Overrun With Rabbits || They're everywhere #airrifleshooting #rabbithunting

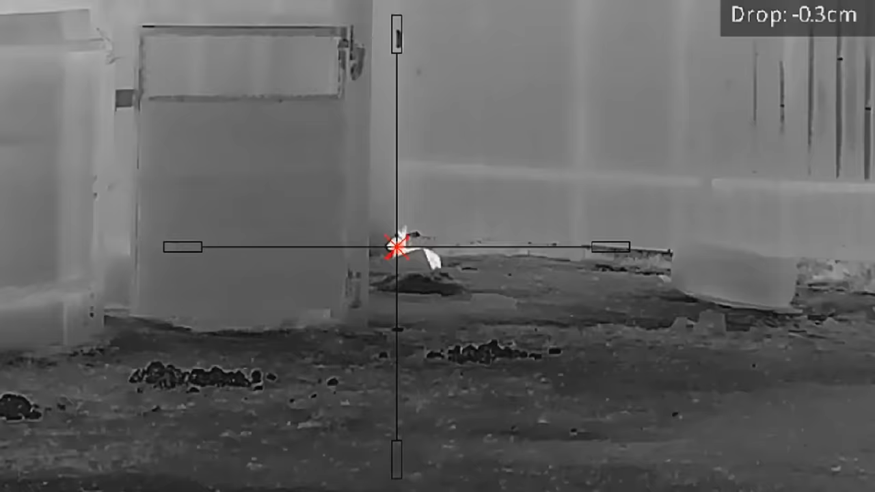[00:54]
I'm going to be running the 22 caliber air rifle. The Panther PQ50L Aversion 2 Thermal Riflescope.
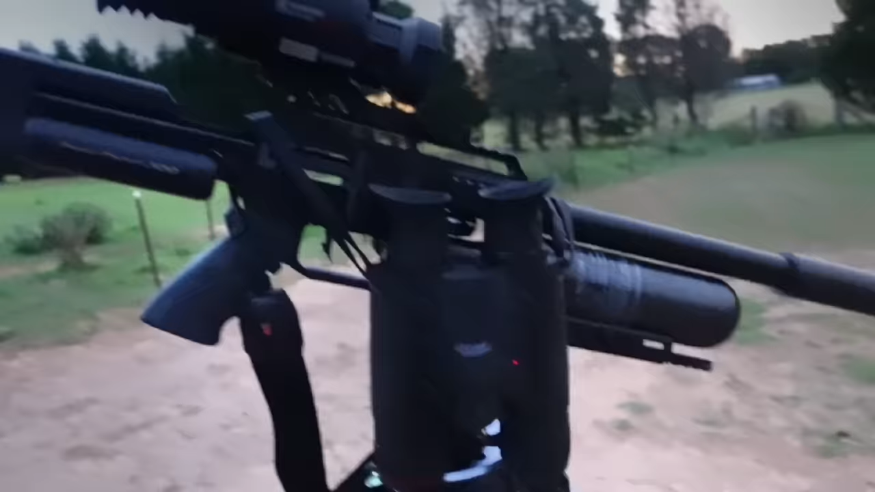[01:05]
And the handheld for tonight will be the Harbrook binoculars.
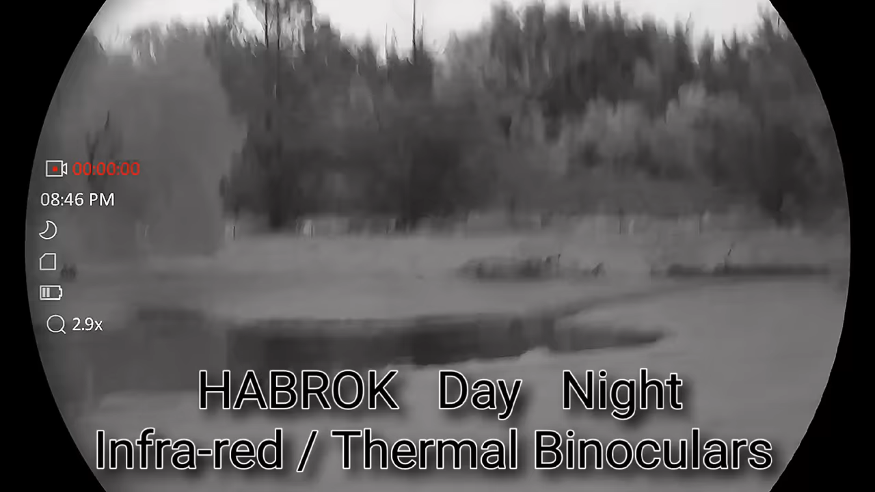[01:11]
Believe it or not, it's after dark. This is without infrared on this thing. There's quite a few rabbits out in the paddock still.
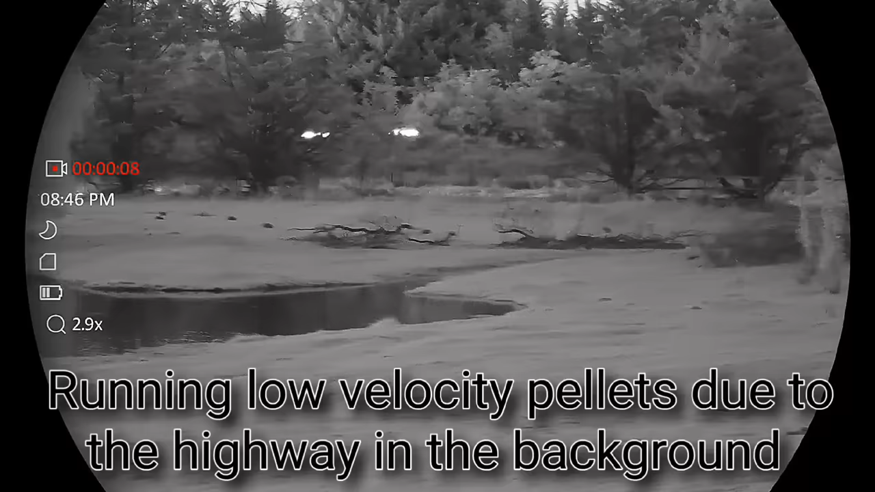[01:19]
I've got my mate who's just turned up.
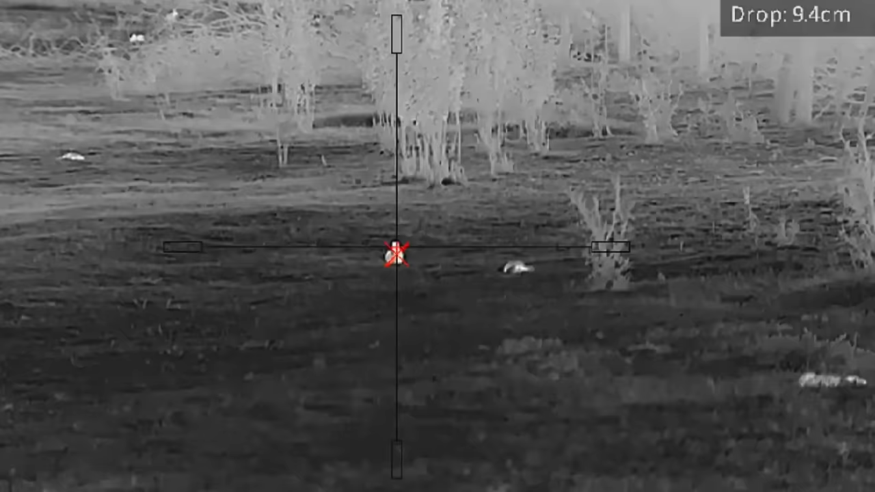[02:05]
have a crack at that one over on the left
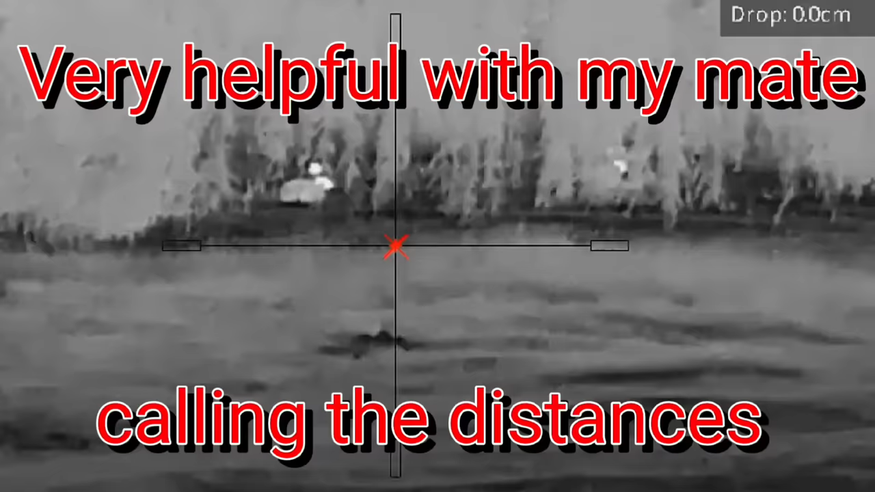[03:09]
you can get his mate up in the tree
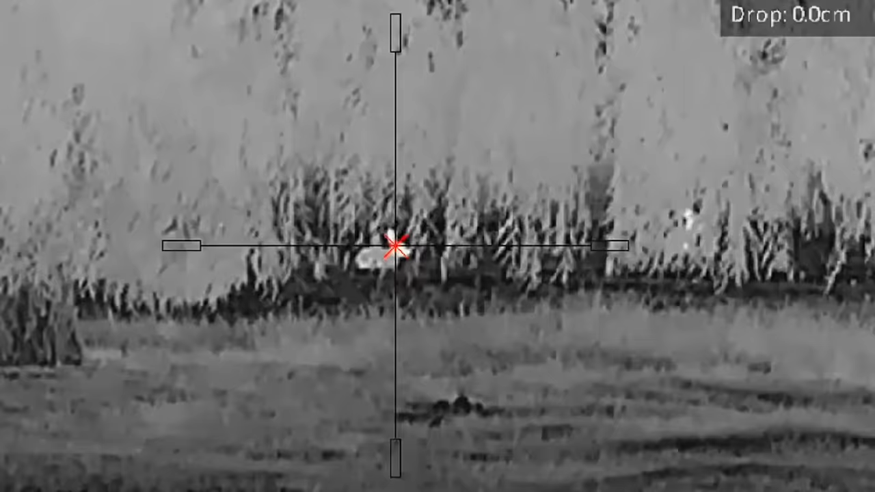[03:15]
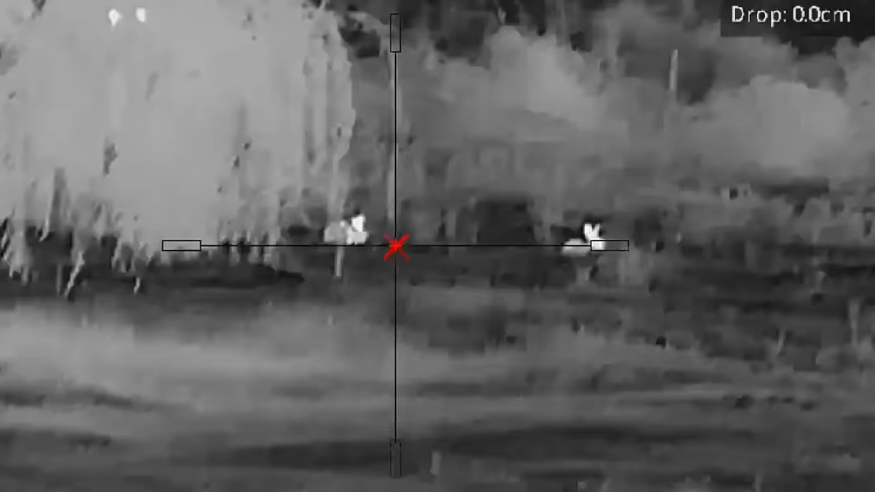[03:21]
hang on got to do a magazine change the one in the tree
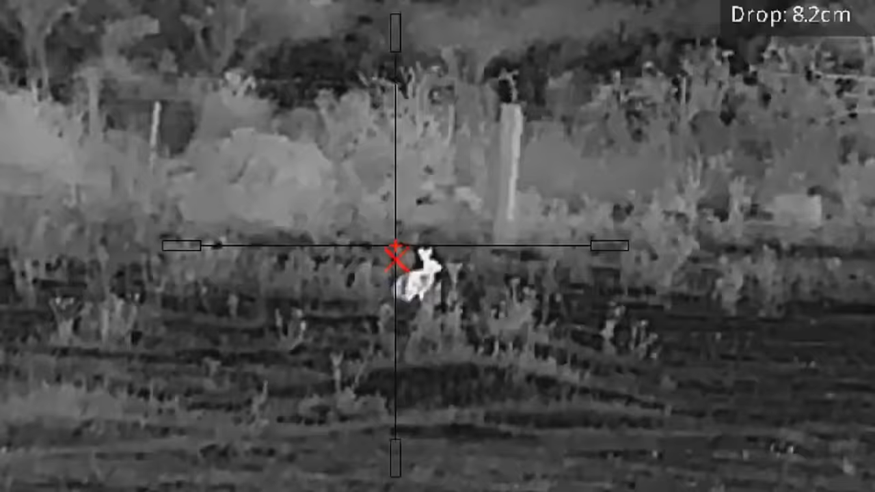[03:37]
65 I got him at, bastard
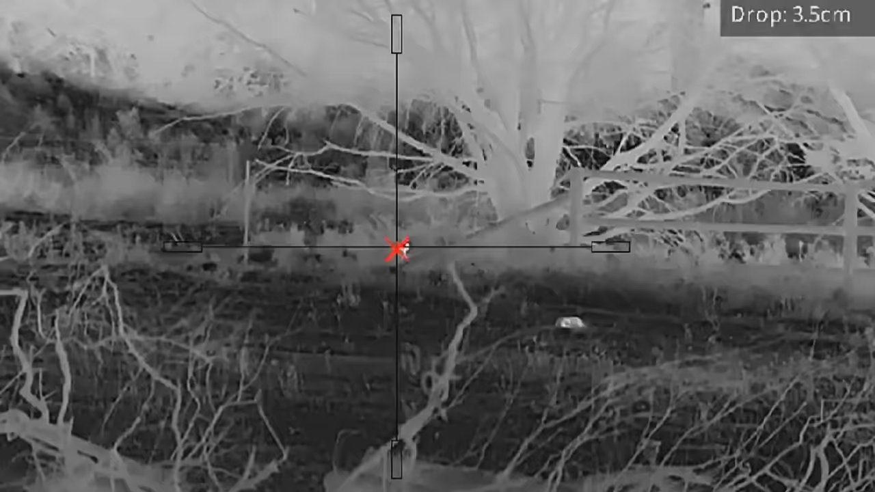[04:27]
Yeah, we'll have a crack at him.
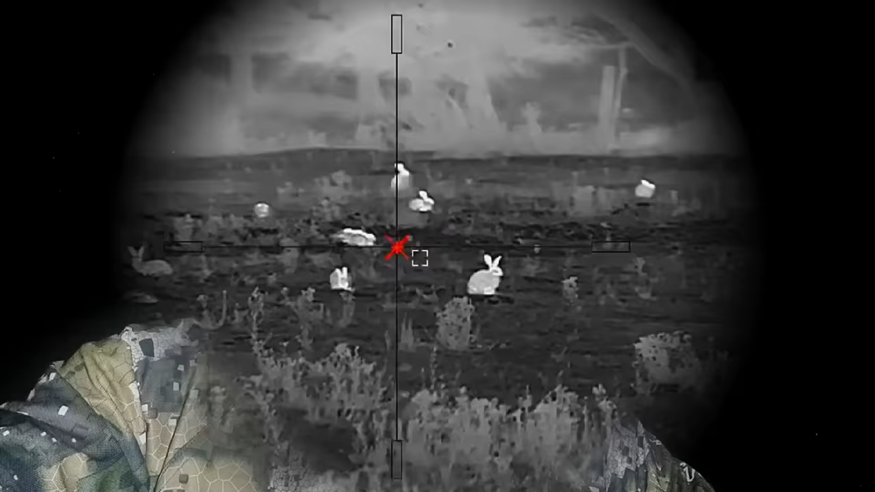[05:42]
Well it didn't take them long to come back out, bloody hell.
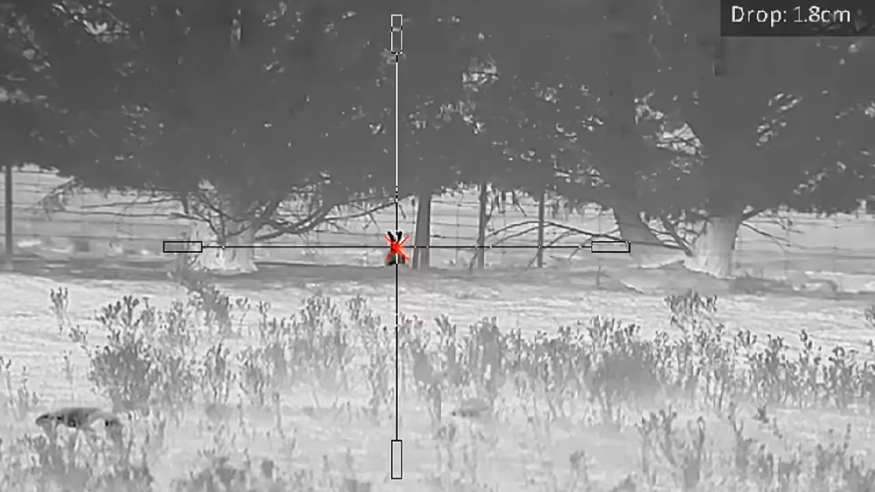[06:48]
That's a little fella at 50 metres.
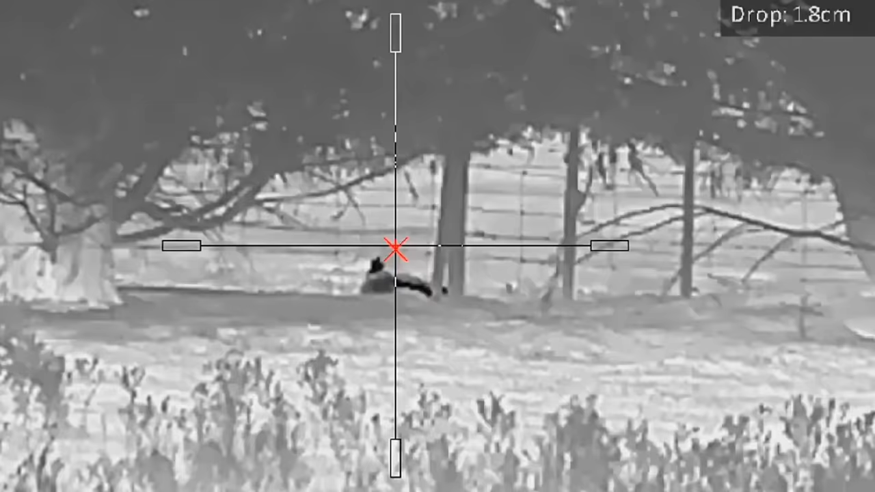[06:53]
Oh, not anymore, good night. That's a good night.
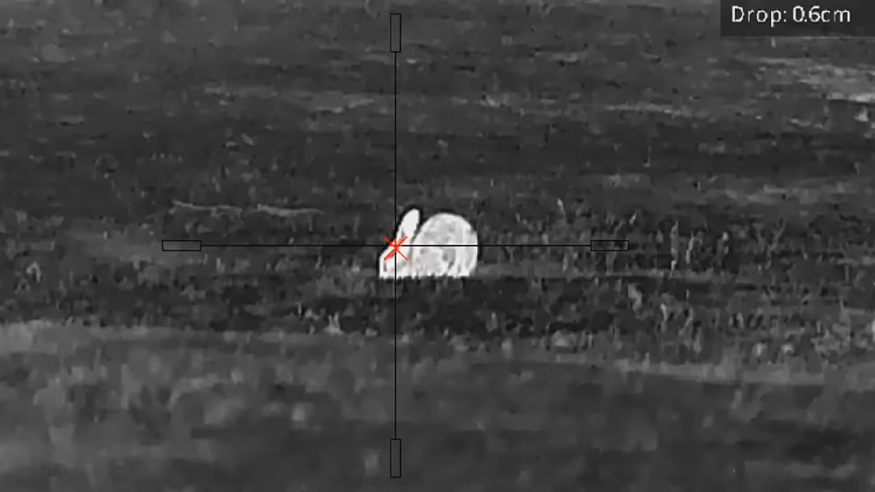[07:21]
I'm going to hit this one up here.
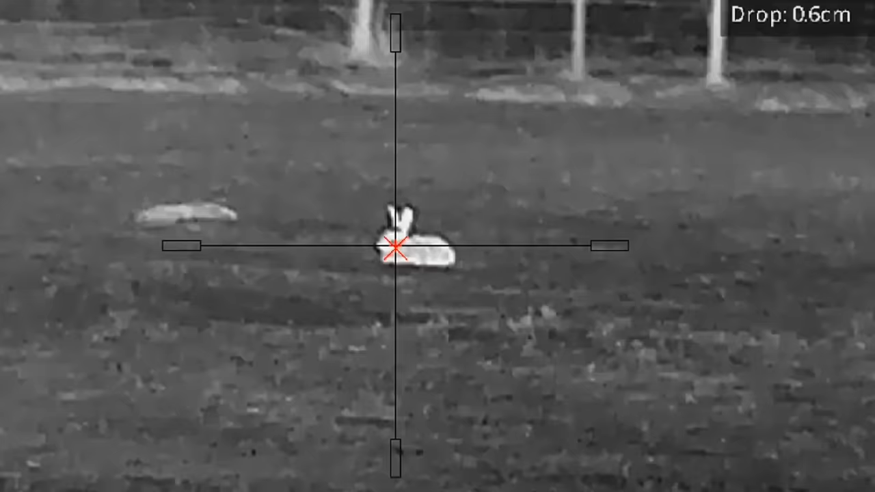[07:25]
Not today, I'll hit this one just a minute.
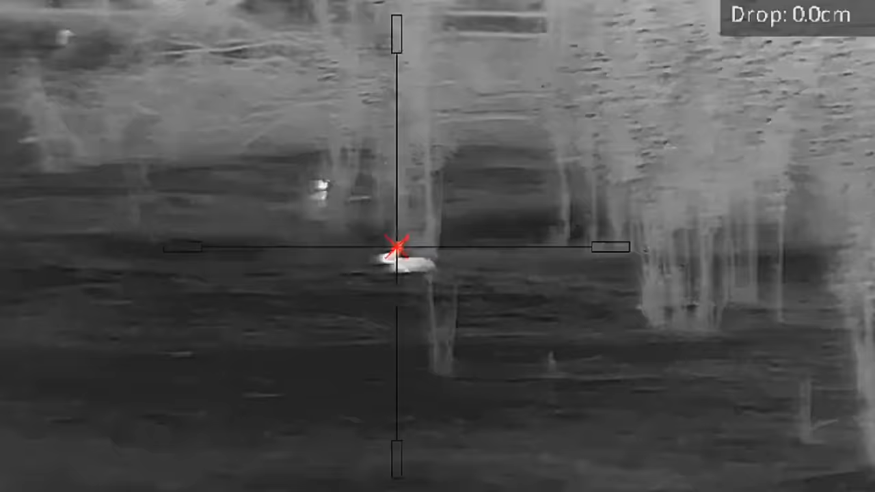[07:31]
I'm going to go back and see what I see there is.
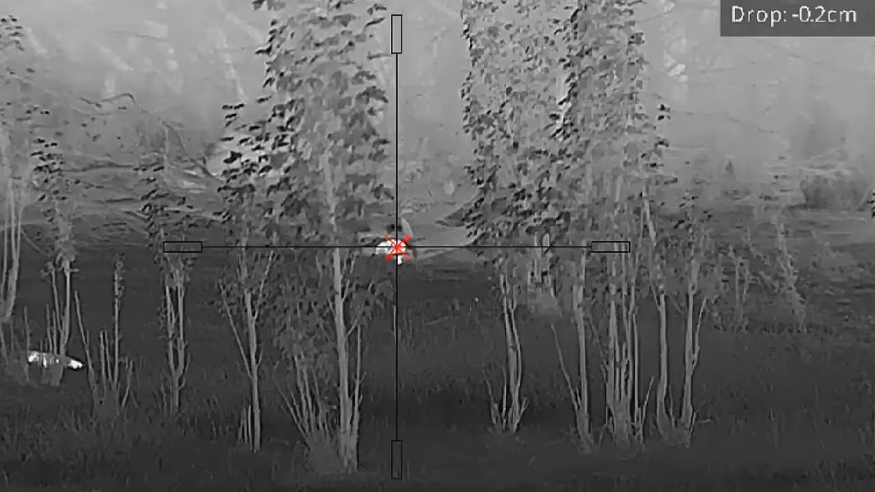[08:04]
He's just got his ears tucked back.
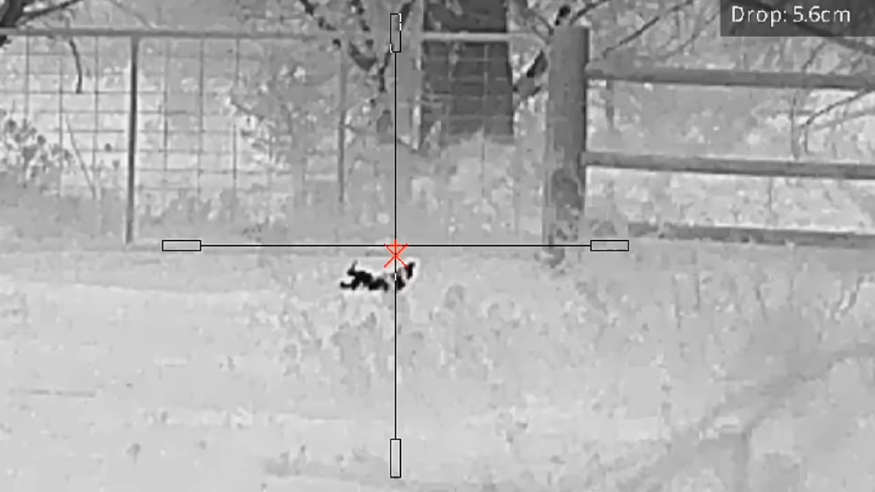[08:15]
I love a crack at him he's, I've just ranged it again at 84.
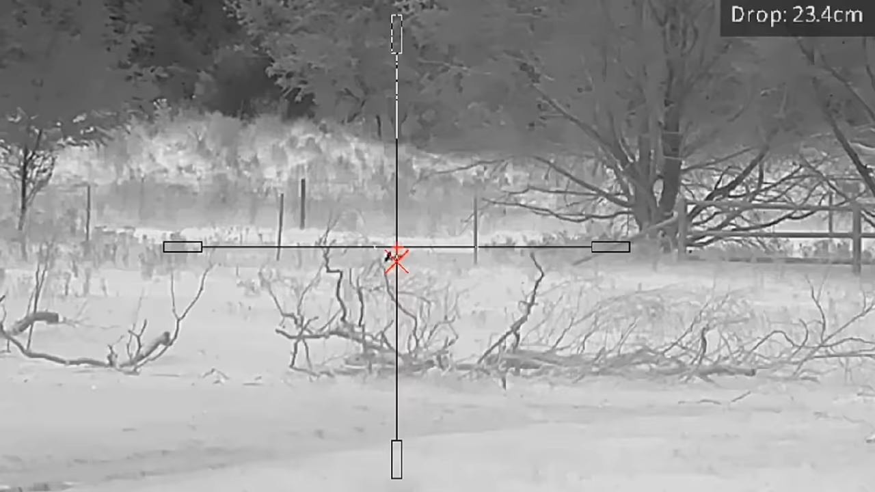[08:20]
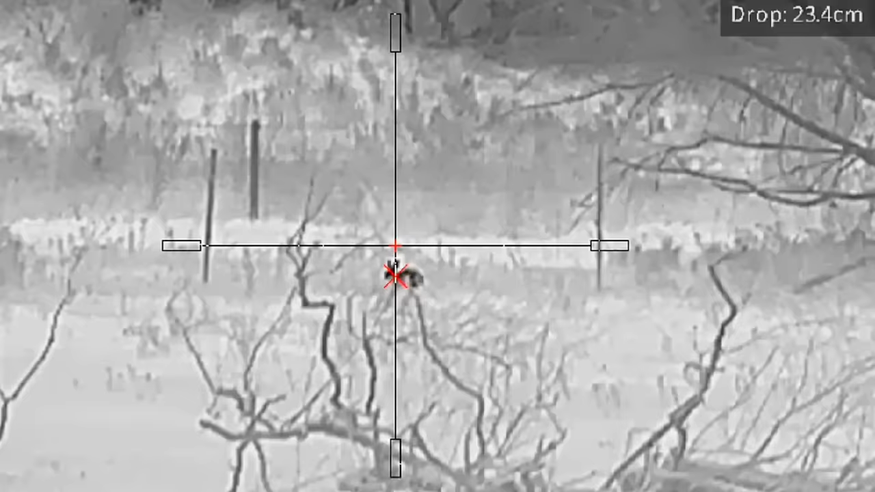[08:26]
84 meters 88 was it and pole laxed him that's freaking for an 18.13 grain pellet it's pretty freaking impressive.
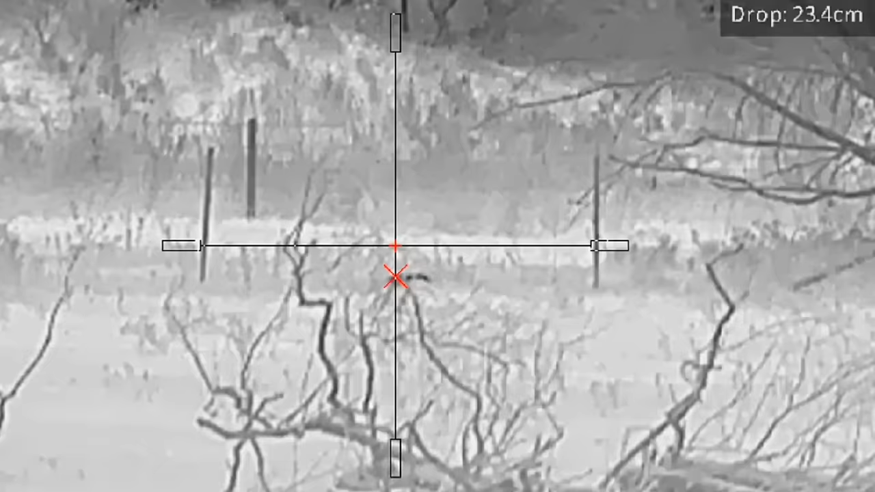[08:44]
Final tally 104 rabbits we've collected them short gutted them.